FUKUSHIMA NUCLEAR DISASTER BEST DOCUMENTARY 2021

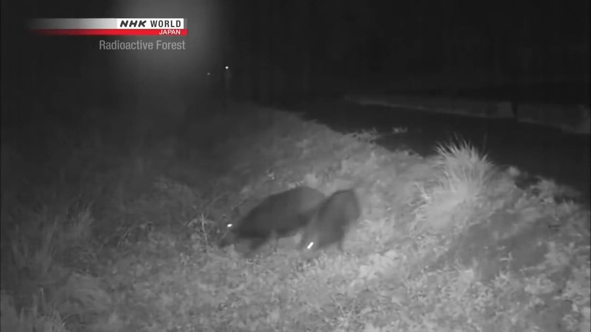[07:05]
A trail camera set up there filmed these wild boars They're eating the roots of grass These hotspots are believed to be one of the causes of the contamination of wild animals
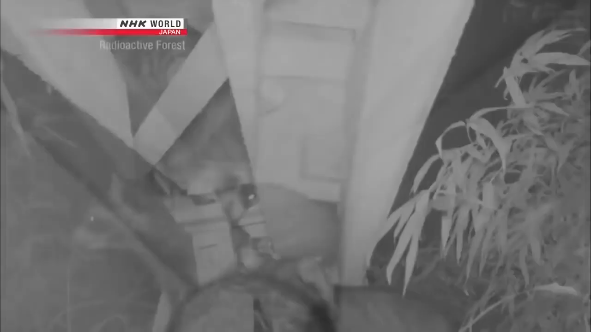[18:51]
The opening is only about 10 centimeters wide.
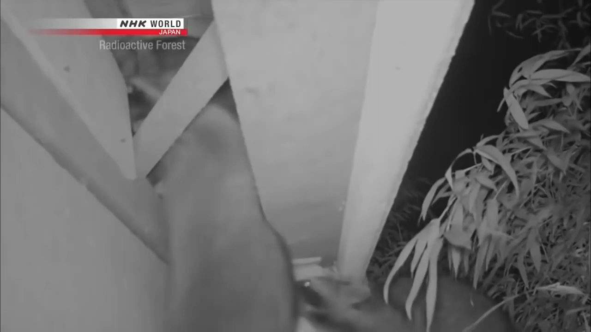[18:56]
But it's no problem for the raccoons.
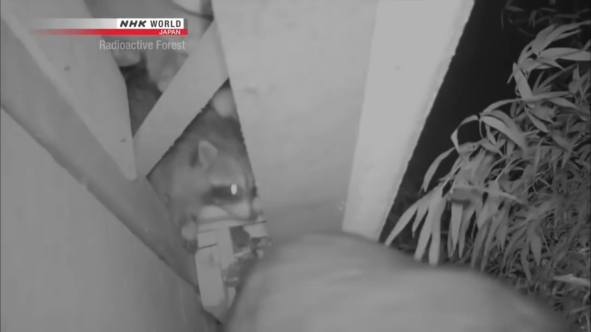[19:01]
They slide in and out easily, one by one.
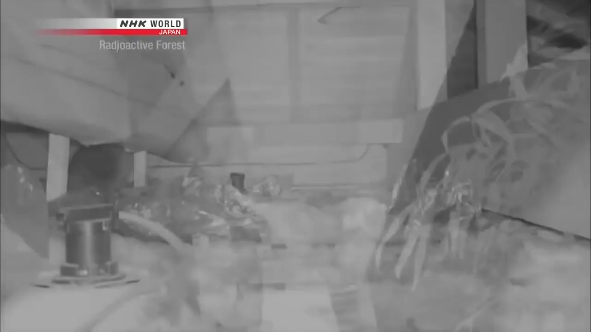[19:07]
The raccoons are using the space above the ceiling as a sleeping area.
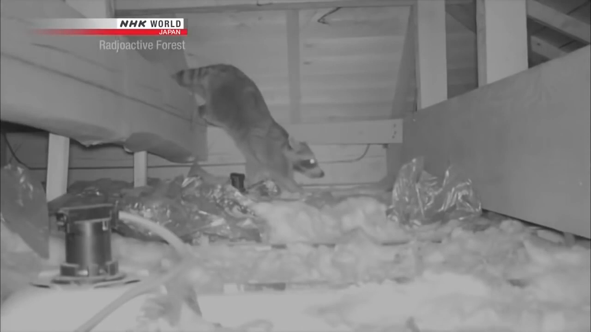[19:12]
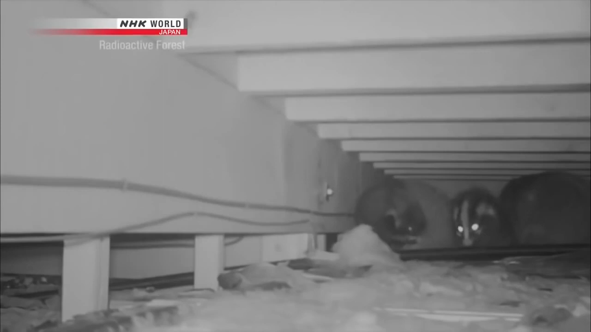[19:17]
Masked palm civets have moved in too.
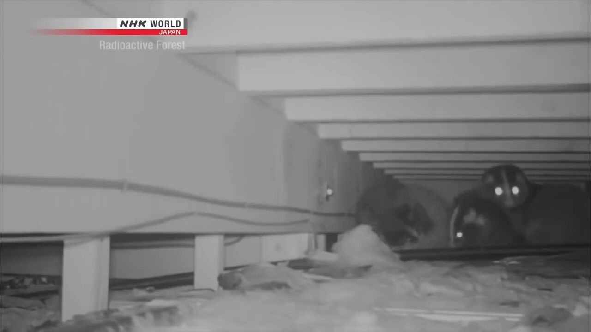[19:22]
These animals normally bed down in dark places, such as hollows in the trunks of trees or caves. These vacated houses are serving as good substitutes.